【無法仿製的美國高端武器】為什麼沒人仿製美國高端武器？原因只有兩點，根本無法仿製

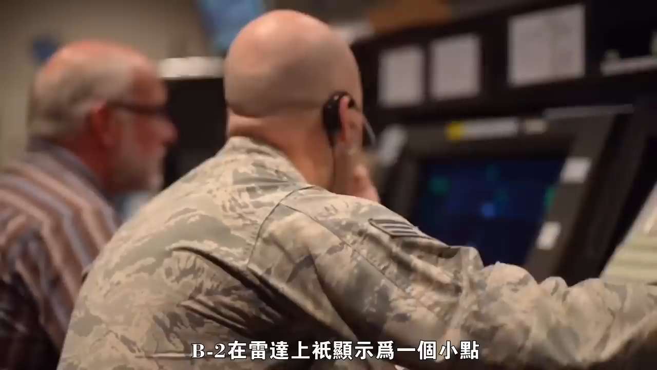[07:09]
B-2在雷达上只显示为一个小点不仔细
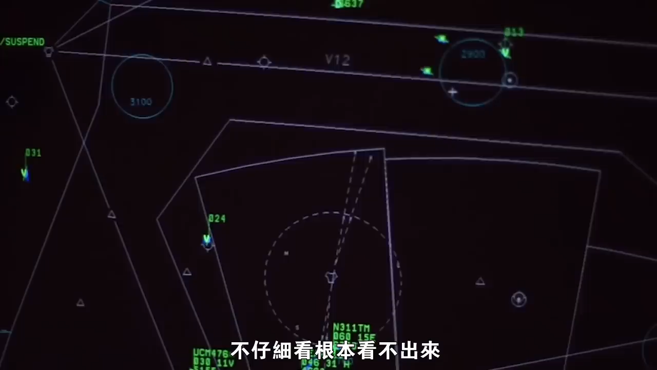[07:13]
看根本看不出来由于B-2出色的隐形功能让它能够轻易地进入敌人领控即使只有一马赫的速度也丝毫不用担